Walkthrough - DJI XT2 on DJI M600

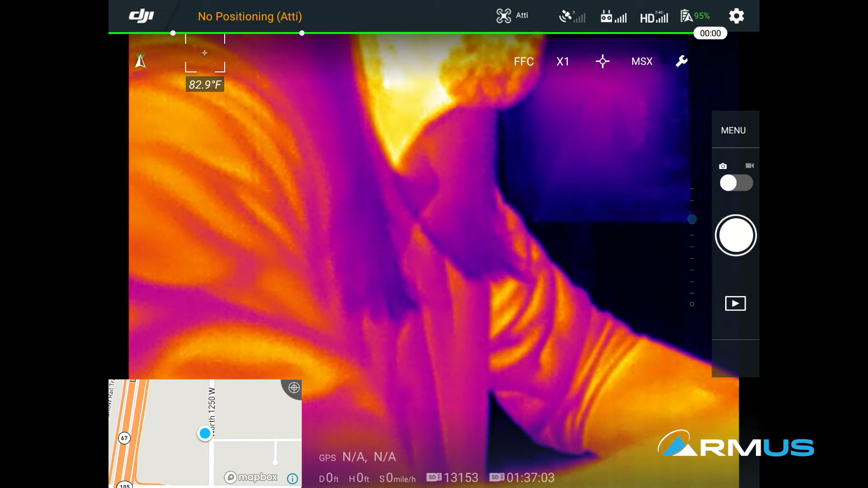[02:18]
On screen: spot 82.9°F
Sorry, I didn't mean to kill the image there, but let's close this down so we don't show that as much, give us a little bit more field of view. The advanced, we have the advanced radiometric version, I mean, not advanced radiometric version, but this is radiometric.
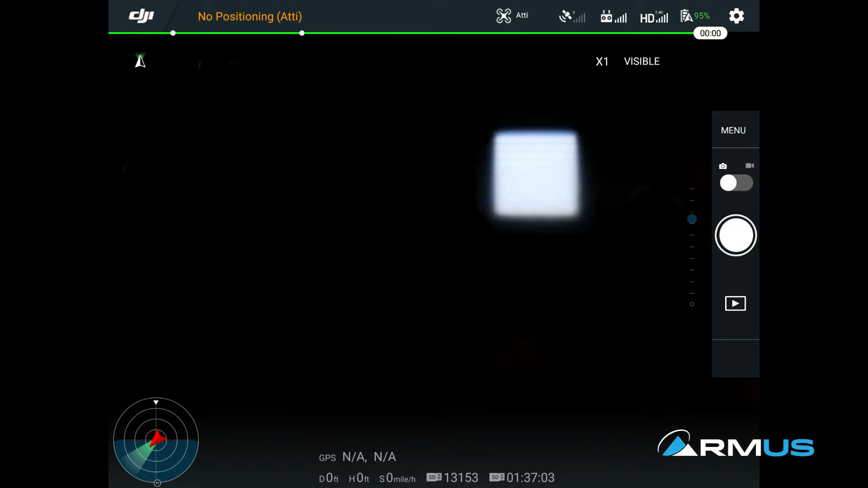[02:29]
So we have the ability to see basically thermal with temperature sensing here.
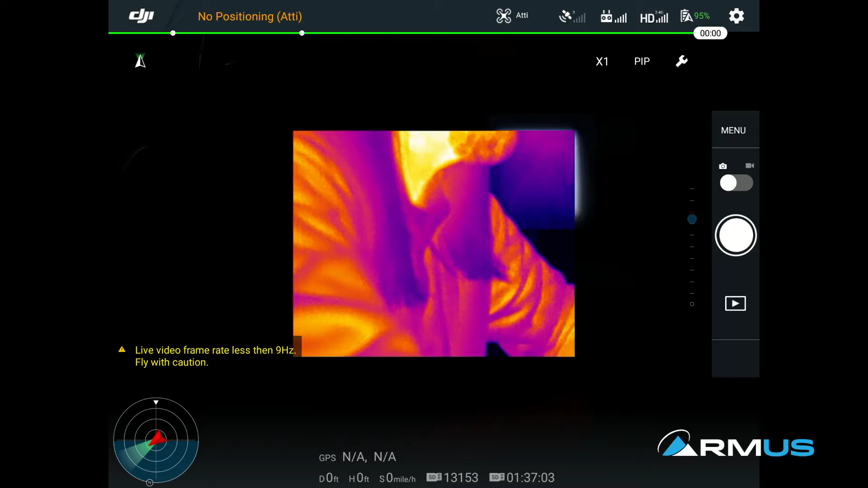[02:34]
And we're more than capable of seeing that in the selection of where we touch on the screen. So depending on where we touch on the screen, we'll show a temperature difference. And I'm just going to rotate the camera just a little bit to the right.
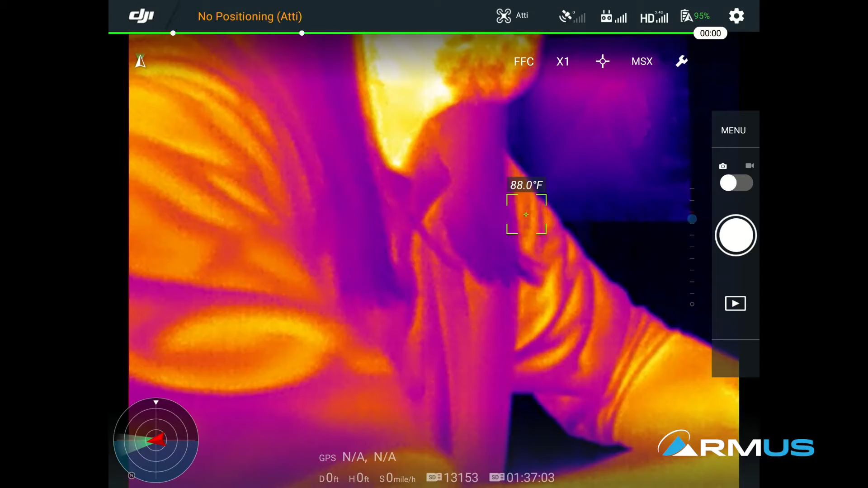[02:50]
On screen: spot 88.0°F
So we're looking at something a little bit cooler, like our filming guy, Jase, over there.
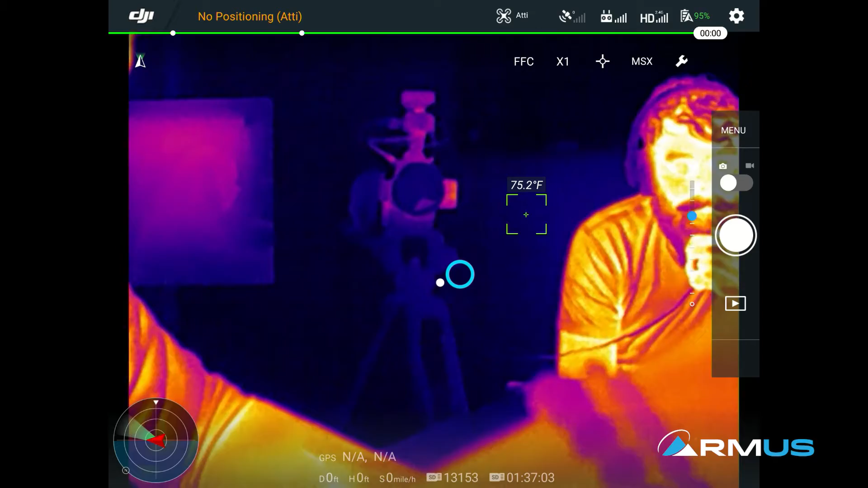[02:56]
On screen: spot 75.2°F
And we'll use because he's got a little bit better backdrop than my body.
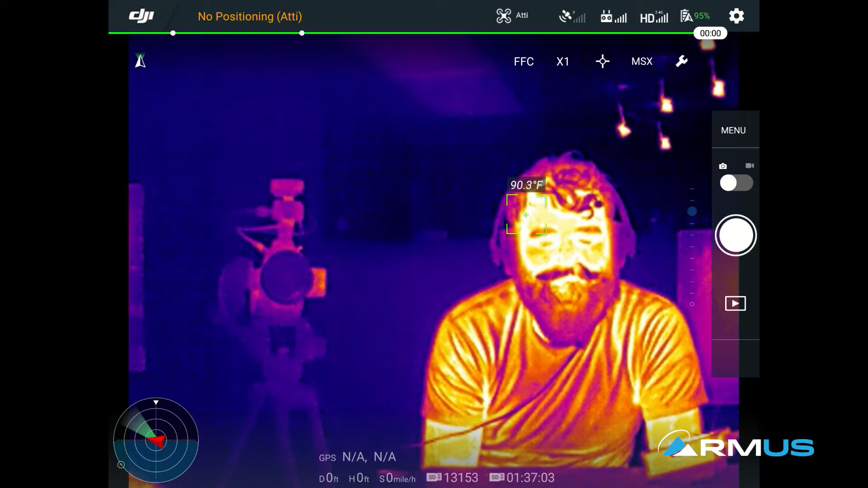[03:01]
On screen: spot 90.3°F
So up here on the top right, you can see, like I said, I can touch and I can specifically choose on this version, the temperature data, wherever I want that.
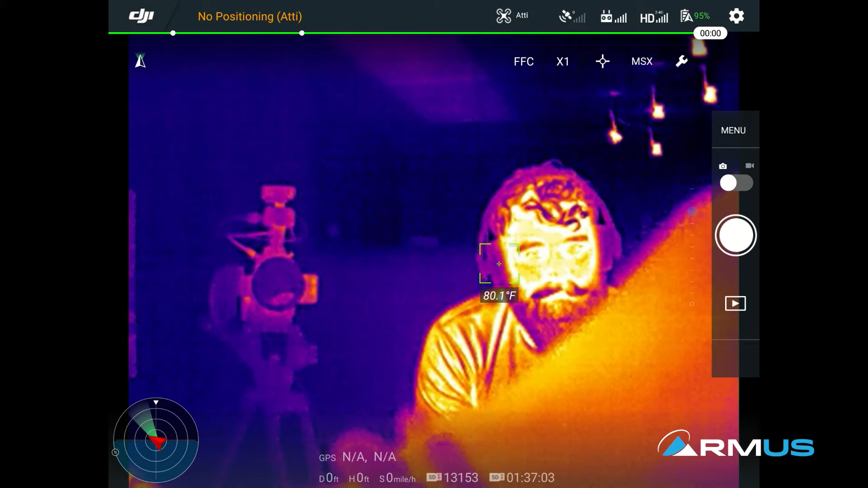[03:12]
On screen: spot 80.1°F
I can also, with the spot meter, change the spot meter up here on the top, we can then get a high-low spot of temperature.
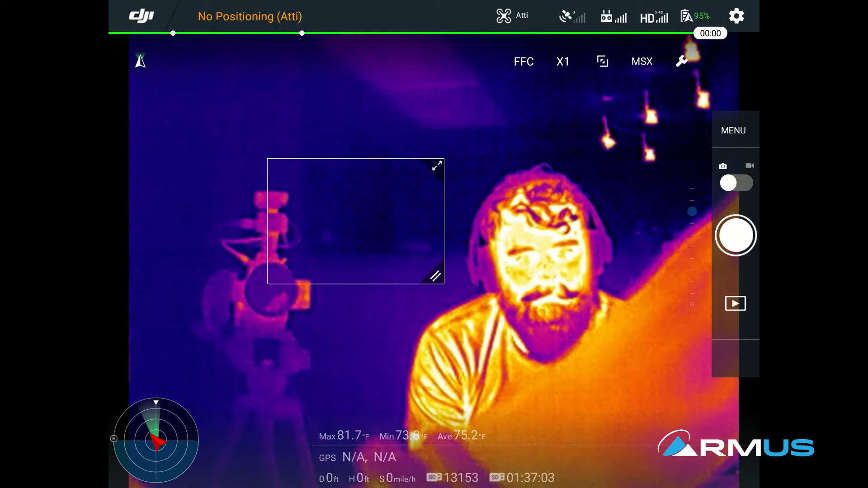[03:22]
On screen: max 81.7°F
So I can make that box as big as I want, the touch screen.
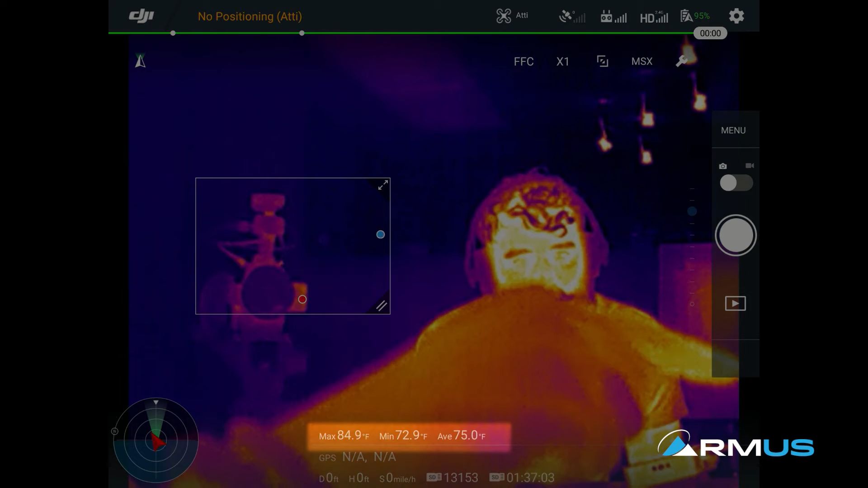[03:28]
On screen: max 84.9°F, min 72.9°F
And what you're seeing right now is the hottest spot, and that's being indicated on the bottom of the screen, is the hottest spot that it's sensing and then the coolest spot that it's sensing.
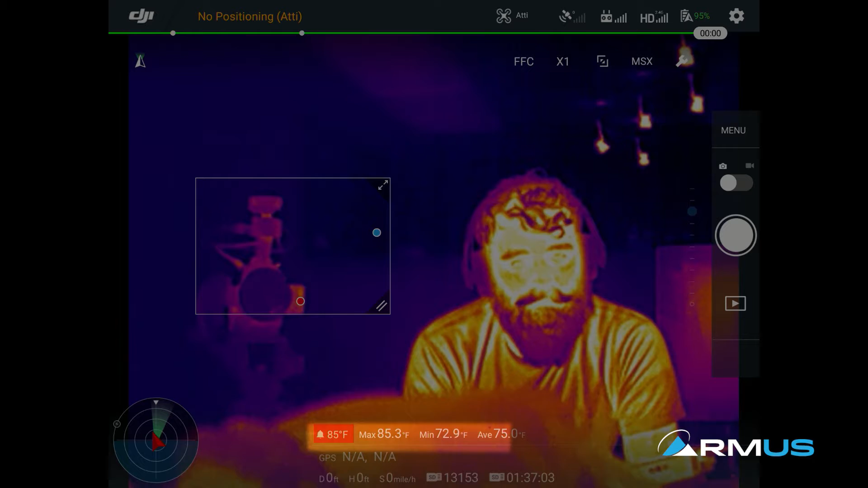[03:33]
On screen: max 85.3°F, min 72.9°F
And we can see the temperature changes. The little red thing that's showing up on the bottom, the temperature alarm, we can set an alarm there on this little box feature and actually have an alarm go off that allows us to hit a high temperature that indicates, hey, you're hitting it. So that's the box feature.
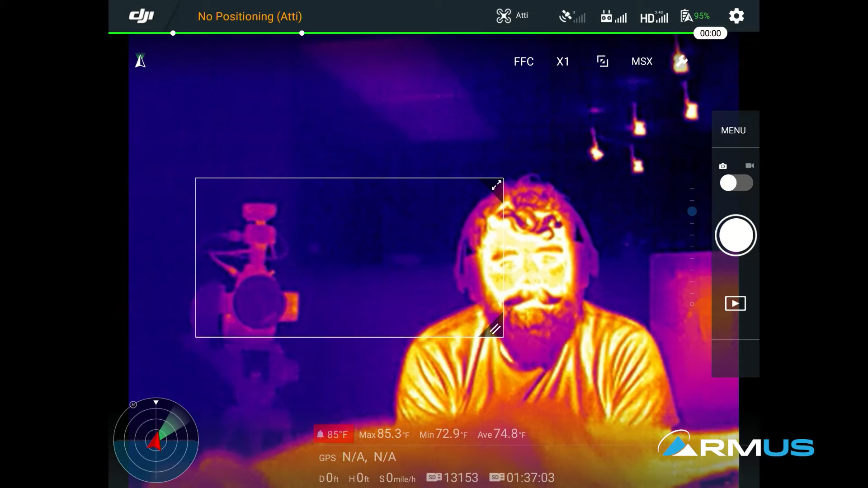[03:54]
On screen: max 85.3°F, min 72.9°F
And then one more click on the top, it will make the actual spot meter go away. So three selections there on the spot meter. FCC, that's the flat field correction. We see this occasionally when we're doing video, if we touch that right there, that FFC, we can see it kind of pause for a second. And I'm going to put my hand in here and move as we're moving. We can see this pause for a second, when we do that action.
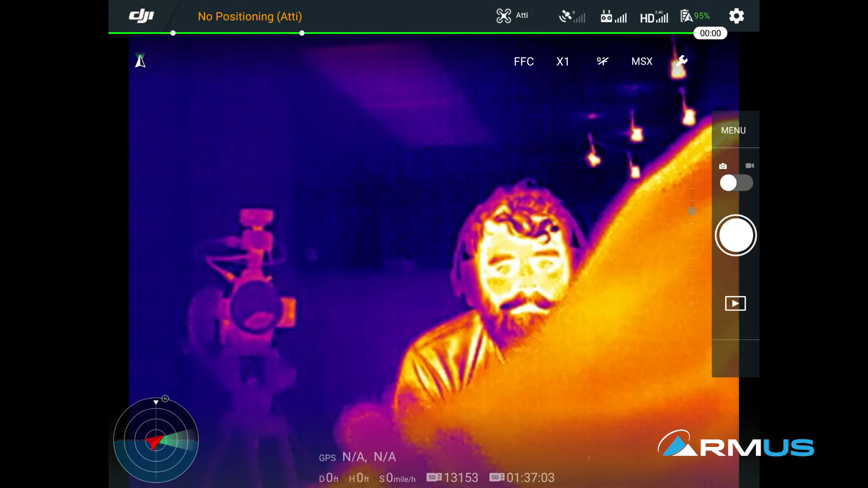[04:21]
What that flat field correction is doing is just calibrating the sensor, and that's what it's initially doing. But that calibration can sometimes, when we're getting a trigger fire on the camera, and it does it on its own,
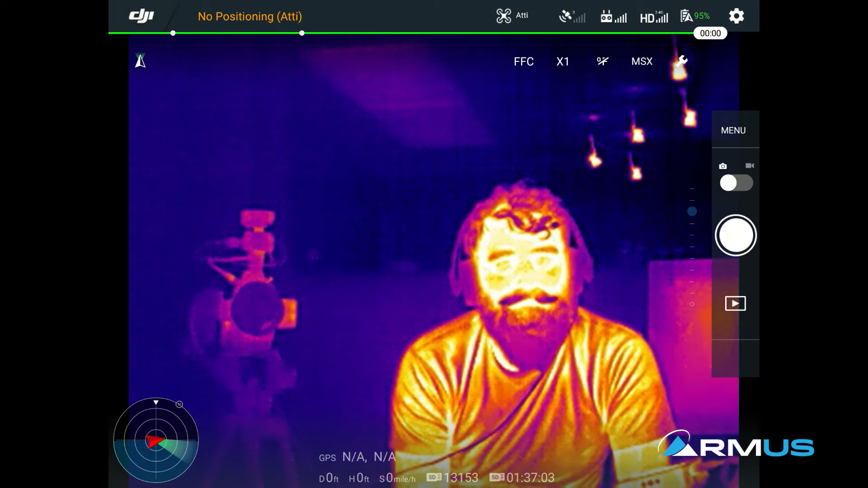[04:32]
when it sees a major difference in temperature, it will do that. And that's what that clicking noise in the camera is, as well as the pausing in the in the camera feed.
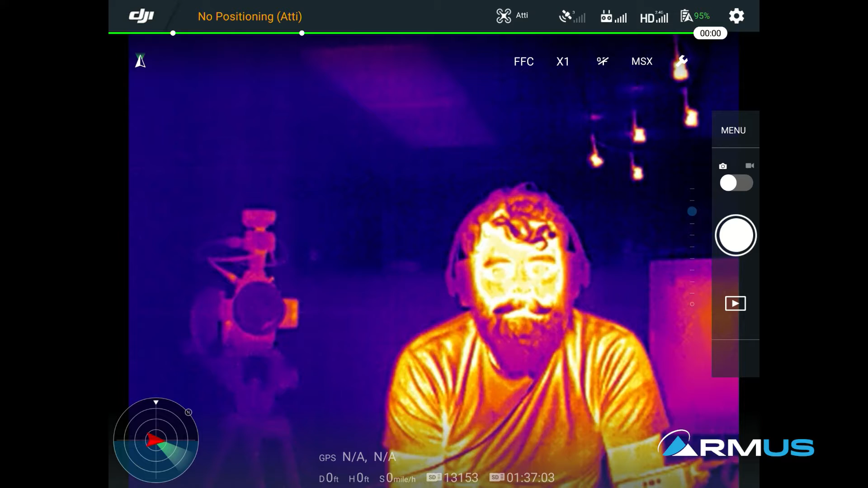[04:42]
This does have digital zoom. On the 640 versions, you have up to eight. So we'll go over here to his face right there.
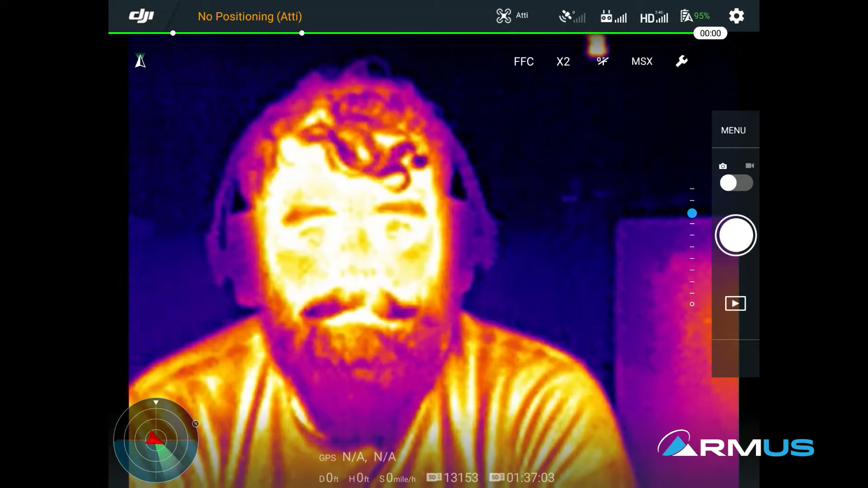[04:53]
That's times two, there's times four, and times four. On the 336 versions, we have times four, we have times eight on the 640s.
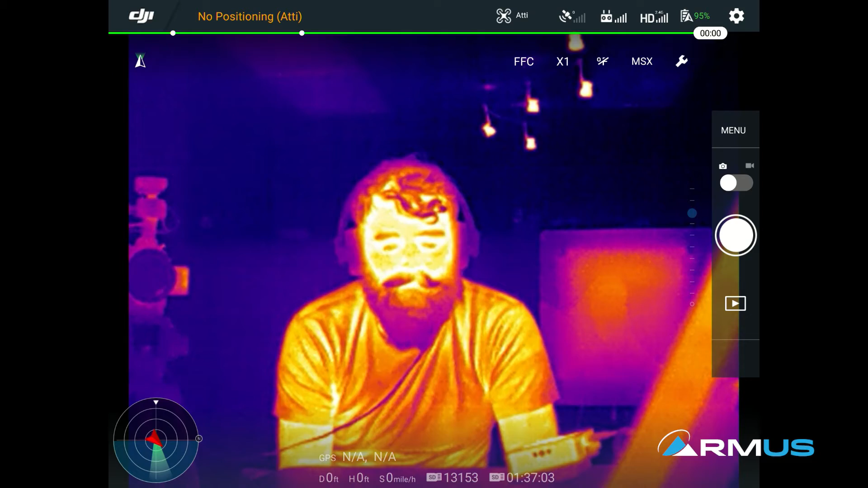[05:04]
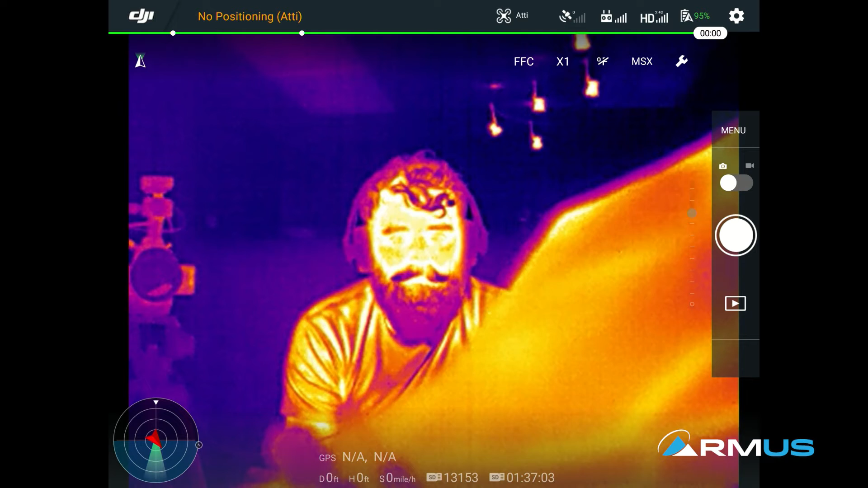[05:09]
Then on the MSX button, I mean, that is how the view is going to come through. And since we're just going to stay on the thermal, we are currently on MSX being selected.
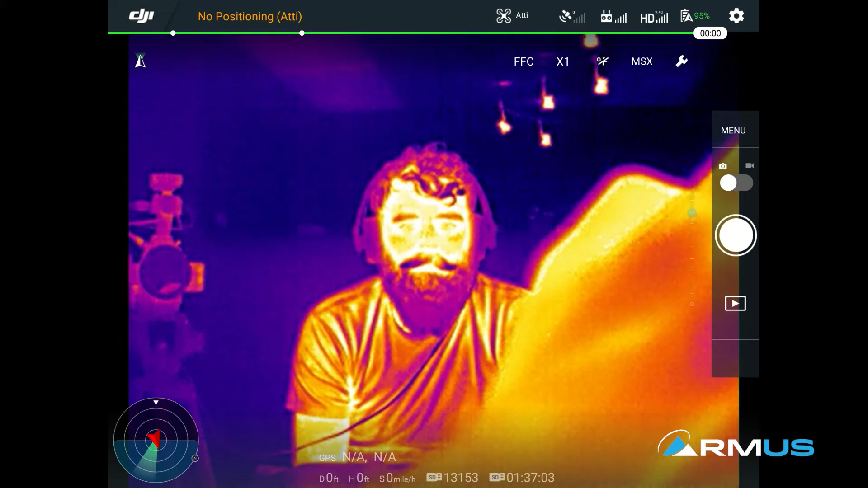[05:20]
But if I turn on the actual MSX itself, then we'll put that on the low, we can see the outline of Jace's camera. It's doing a mix of the RGB camera, as well as the thermal camera together. So one of the things, like I said, what we notice, and let me just kind of get it backed off here. What we notice is on Jace's alignment with his headphones, we don't quite see that shining light coming off because it's not mixing. So there's the on and off, and we can see that.
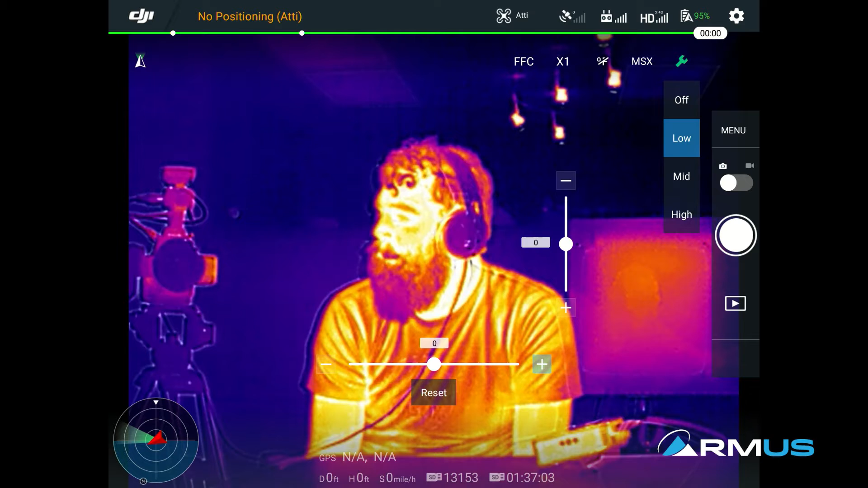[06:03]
But in order to choose that to line up a little bit better, the parallax has to be adjusted. So we have a plus or minus where it moves that parallax up or down, we'll try to align it to a certain point, and then left and right. And so if I come right just a little bit more, we can see it gets off alignment, and then back up and hits the alignment.
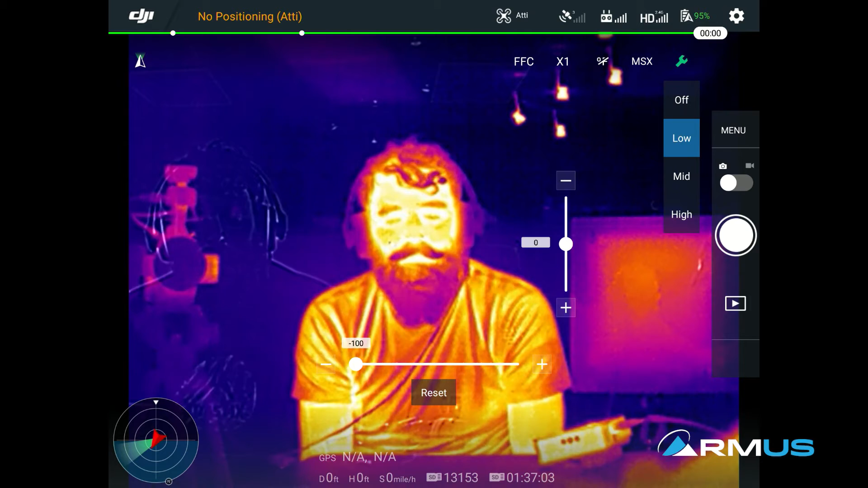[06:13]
So depending on, depending on exactly how we, how the parallax might affect how far away distance is, that's the most important thing. Your distance is where the parallax of the two cameras will mesh together, creating the awesome MSX feature.
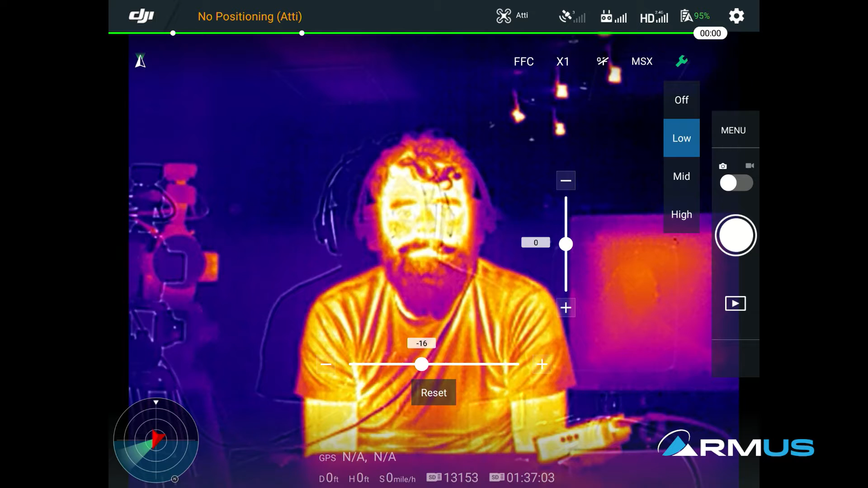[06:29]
We can select mid or high, depending on how much blending we have, and look how much more, just I have it offset really bad, so you can see the difference of where it is.
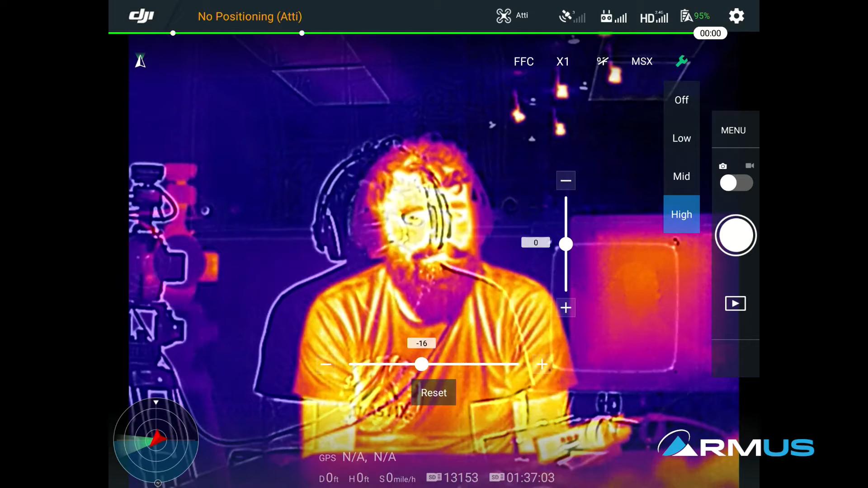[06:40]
But if I move it again, a little bit closer, this allows us to see things like on his shirt right there, I can actually read his shirt.